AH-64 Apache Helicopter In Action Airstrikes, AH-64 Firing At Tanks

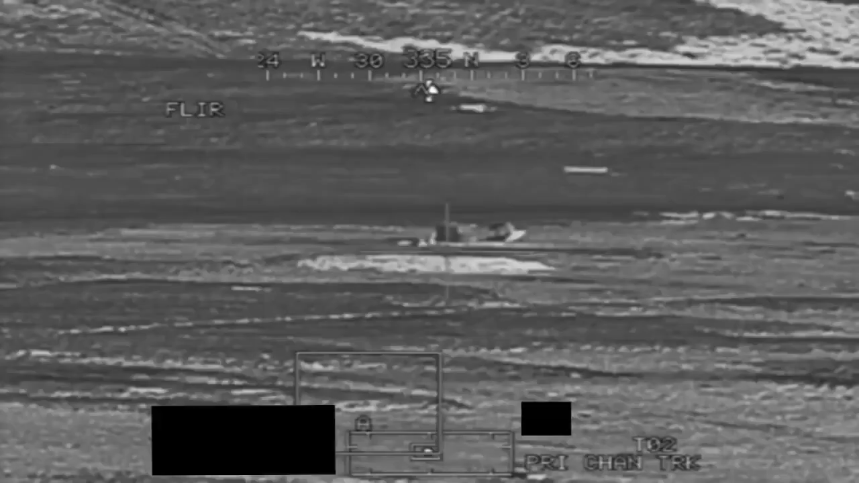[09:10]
Shot out. Firing. Yep. Where's it? That's a good missile.
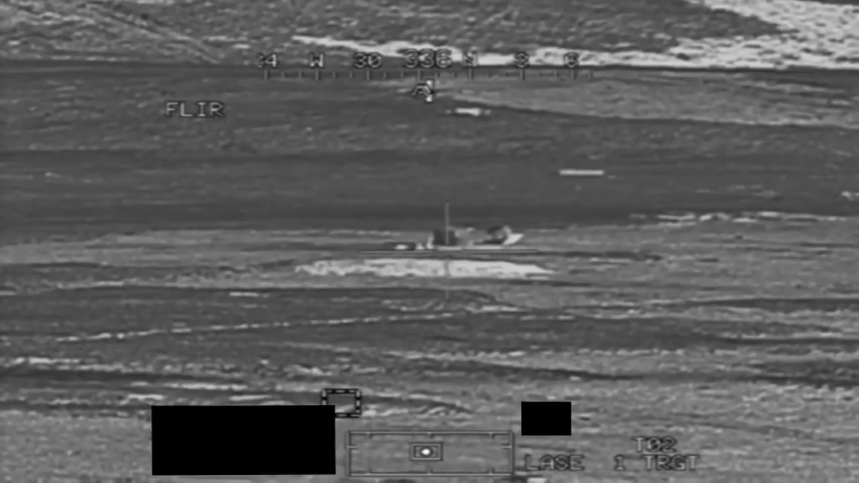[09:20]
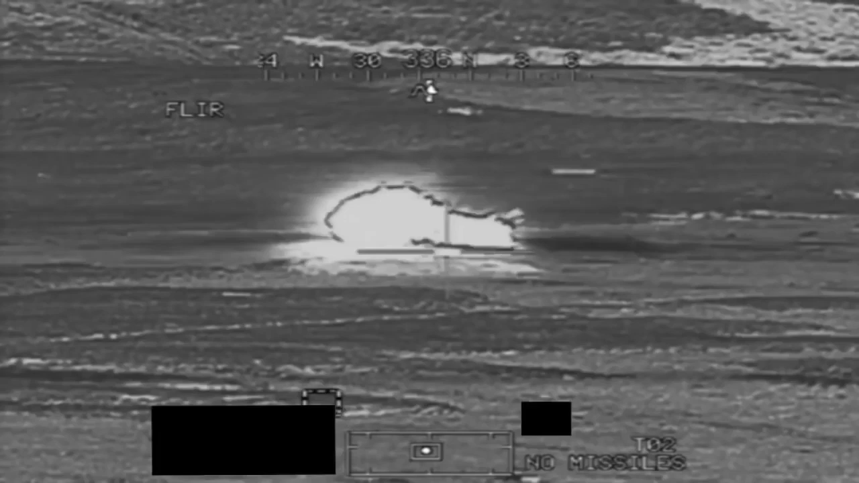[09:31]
Damn. Alright. He was.
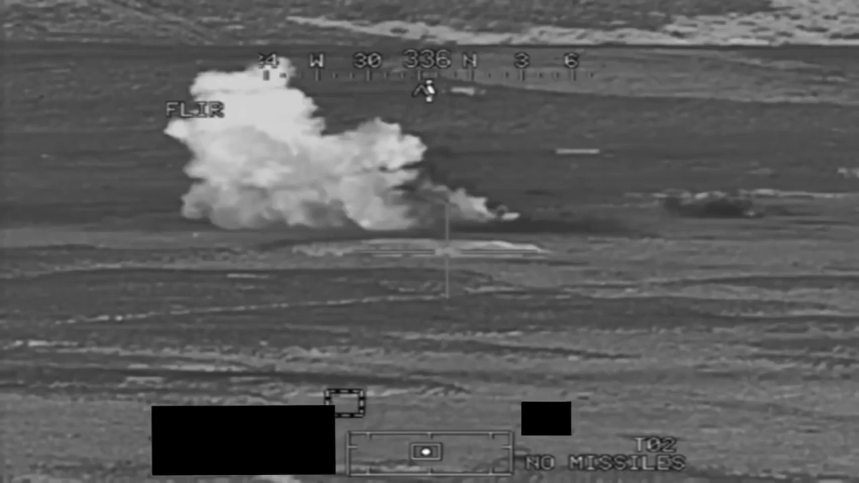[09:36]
Yes, he was. Suspect 06. Base. Okay. Target destroyed. End of mission. Got the flop.
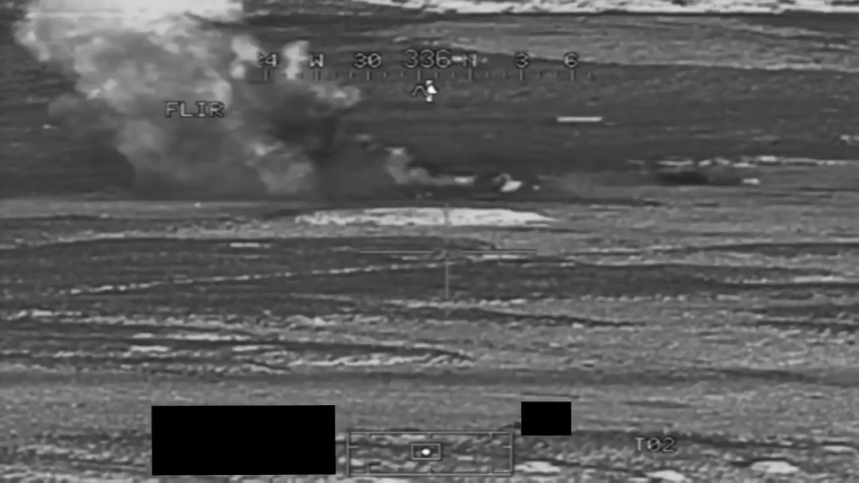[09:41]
End of mission. Target destroyed. Return to flop. Yep. Good shot.